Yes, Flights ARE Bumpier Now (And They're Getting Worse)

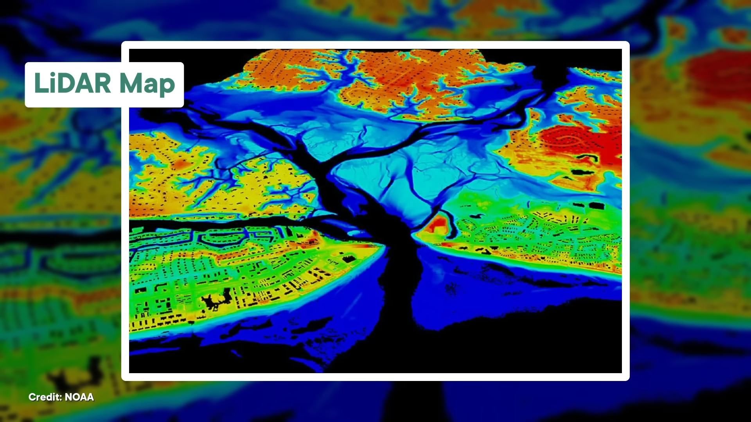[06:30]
Experts hope that advances in LIDAR, which uses lasers to detect irregularities in the atmosphere, could give pilots the information they need to avoid it.